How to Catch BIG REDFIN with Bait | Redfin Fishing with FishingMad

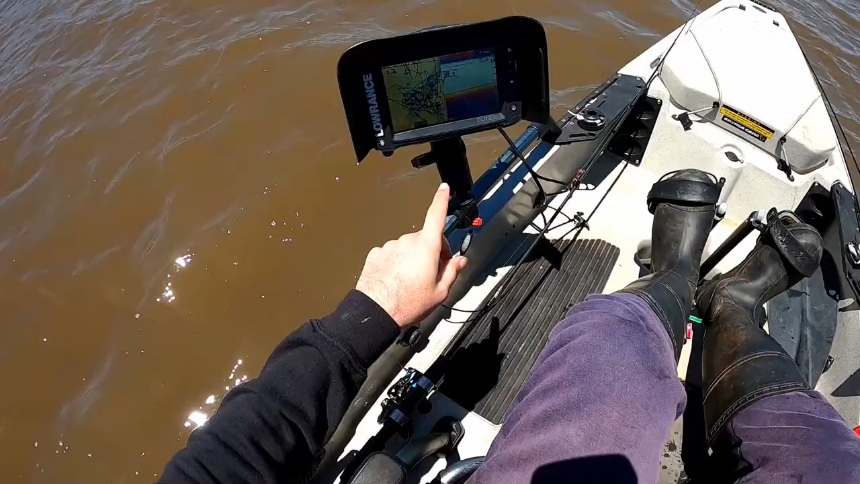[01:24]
let's get on the move Let's stare at this sounder All we're looking for is It doesn't have to be a huge patch of something Because obviously we're not using plastics We're just using bait So but, you know, we want to see some nice big You know, I mean there's something there But let's just go up a little bit further And don't forget when you anchor Obviously you can see we're going into the wind So we're going to drift back When you're anchoring up on a spot You really need to be aware of Which direction the wind is going in If you're out in the bay Which direction the swell is going in And then